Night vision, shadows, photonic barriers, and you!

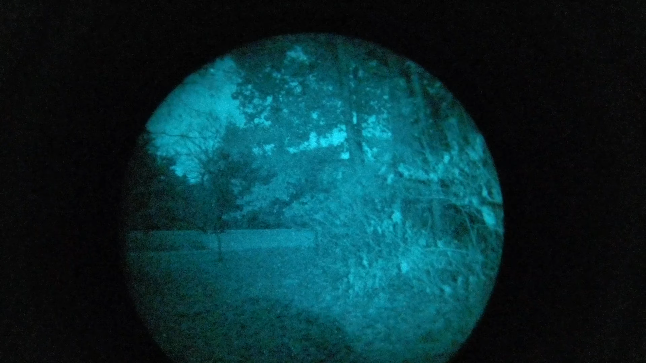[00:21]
They do. These are L3 filmless white-foss tubes. We have a moonless night. There is no moon out. And I am running a Princeton Tech illuminator right now. It is on low. I don't know how much light it's actually putting out, how many milliwatts or MW or whatever.
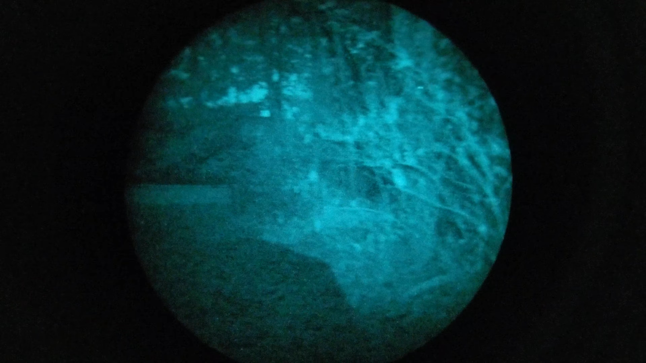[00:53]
But anyway, this is our same 37SNR L3 filmless tube that we've been making videos with in the past. You can see we do have some stars out or under tree cover.
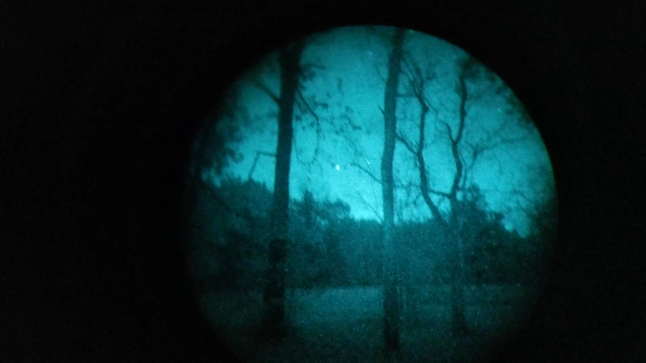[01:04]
And you can see the shadow cast by our Princeton Tech illuminator.
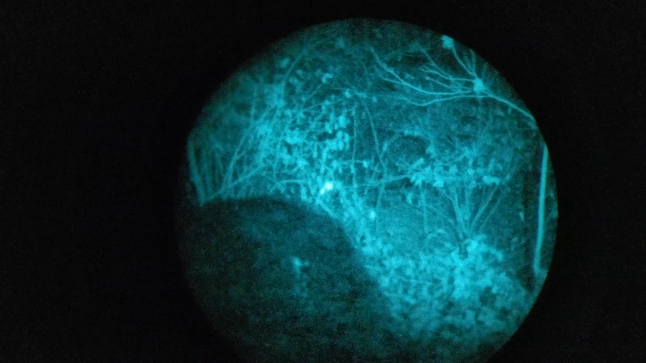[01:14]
And I'm trying to show you some limitations with using illumination under Nod's.
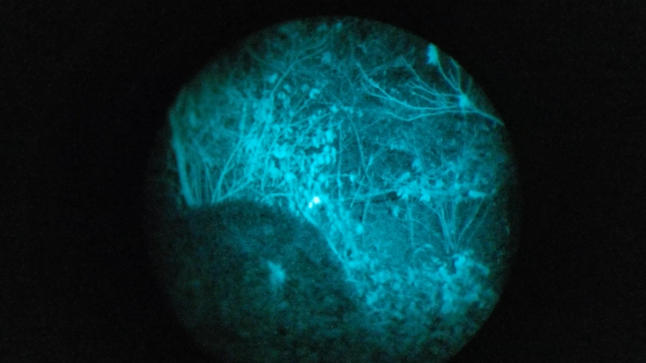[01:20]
Let me turn it off. Let me turn it off real quick.
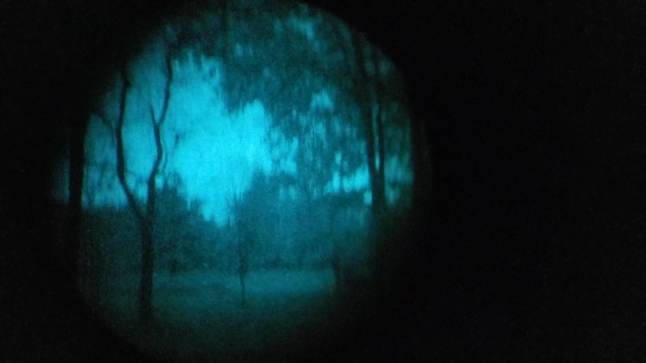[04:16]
He's under cover. He's about 15 feet into the wood line. You can see we're under pretty heavy tree cover for this time of year.
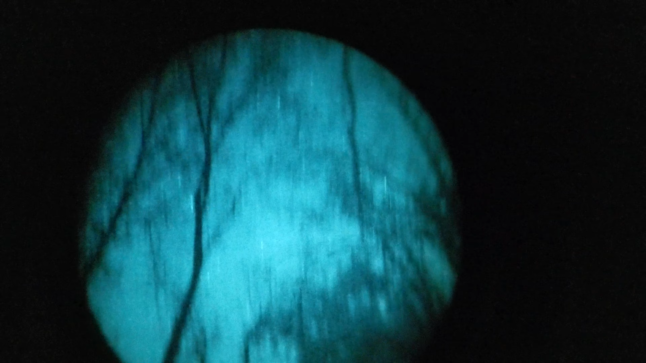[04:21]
Got some stars out, though. So, no moon. With the illuminator off, you can see him wagging his tail, chilling.